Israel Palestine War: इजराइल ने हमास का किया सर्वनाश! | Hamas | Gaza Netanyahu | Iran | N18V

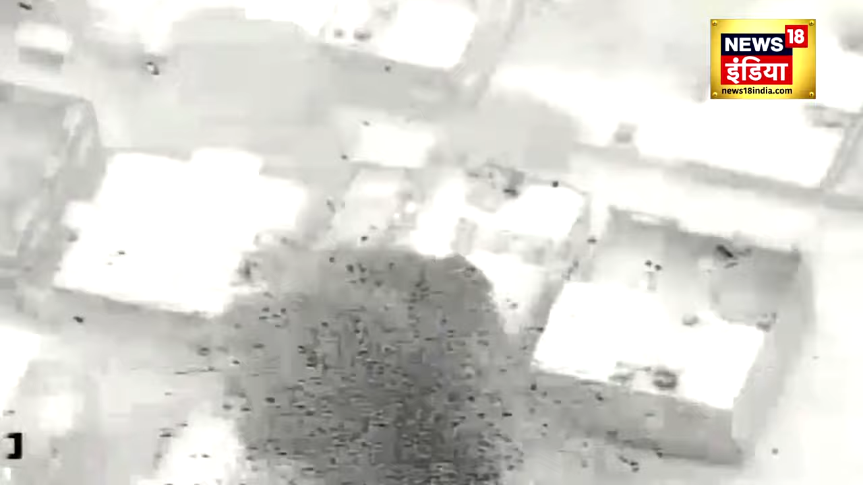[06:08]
और हमास के लोगों की इमारतें तर्बूज की तरफ फट रही है
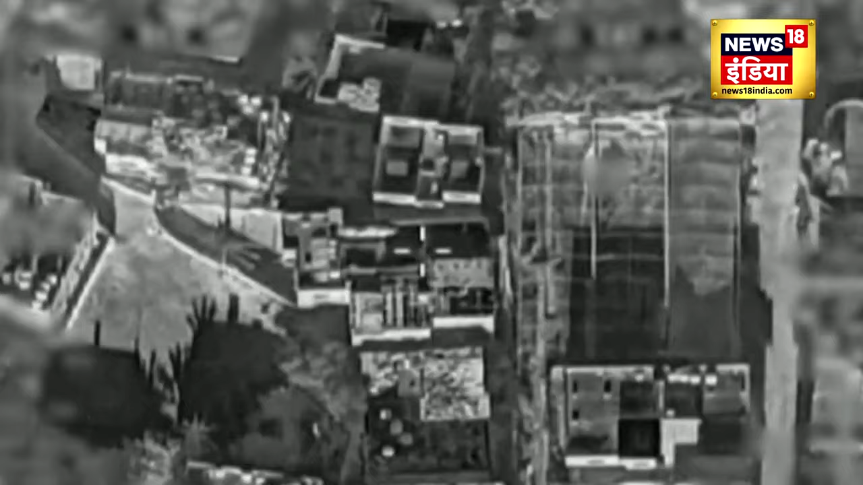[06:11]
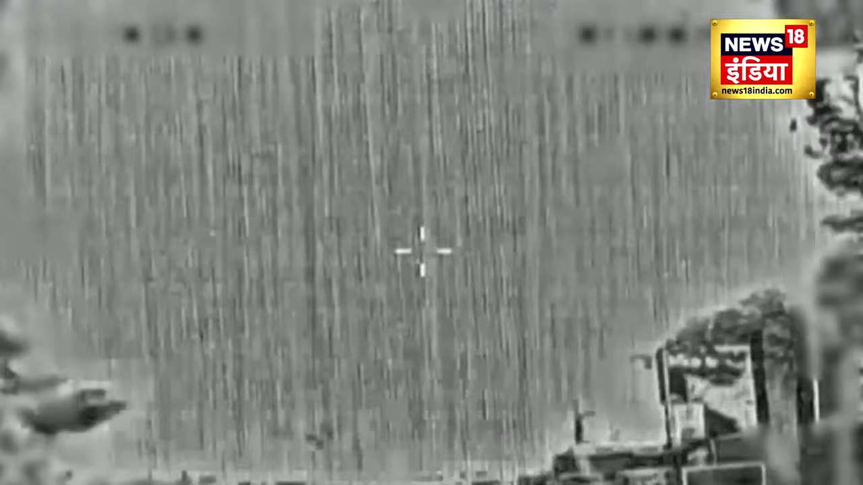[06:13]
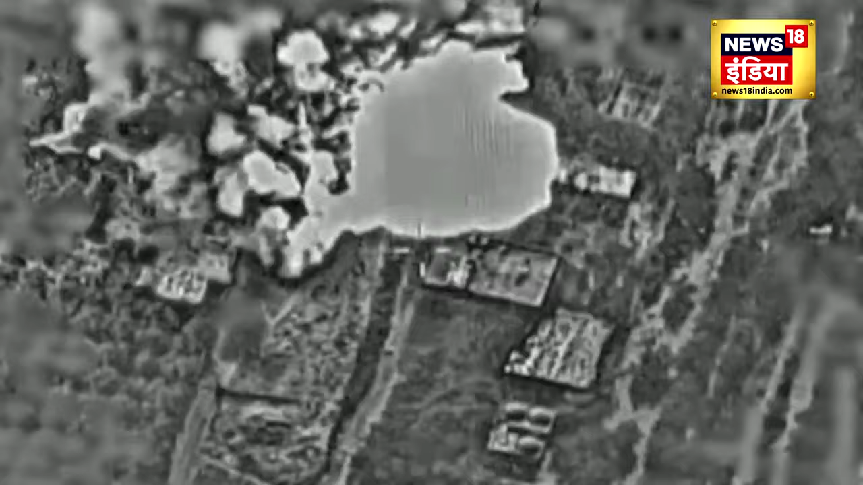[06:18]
इस्राइल के तूफानी हवाई हमलों में बमों के